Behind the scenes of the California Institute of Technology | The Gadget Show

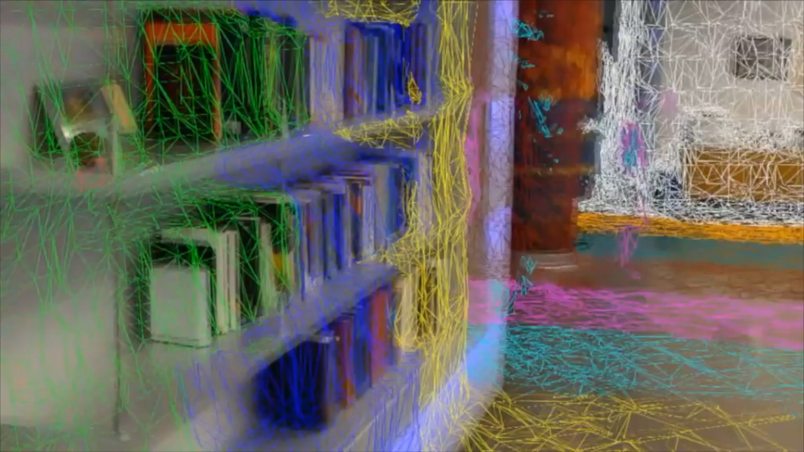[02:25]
CARA uses a combination of instructions and white noise through the headset surround sound system, which lets you know exactly where objects are.
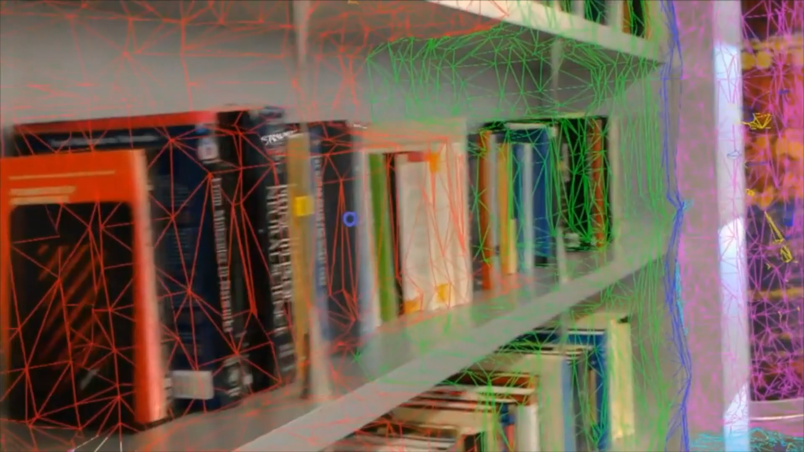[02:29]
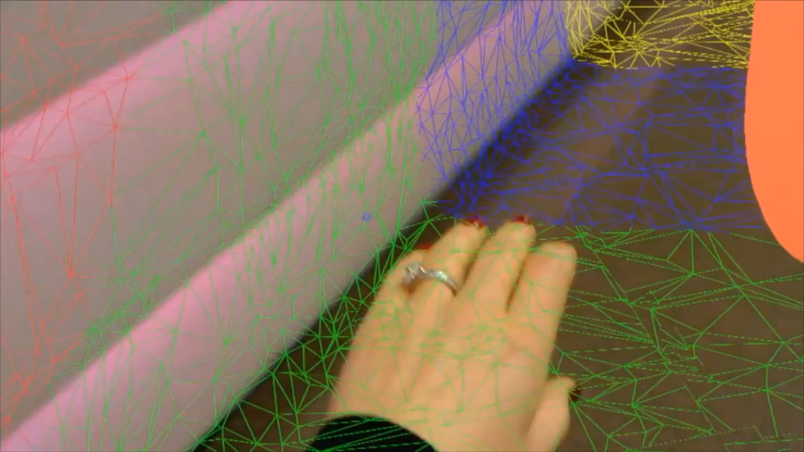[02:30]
As soon as I come close to that, in my left ear, I get some white noise to show that an object's getting closer.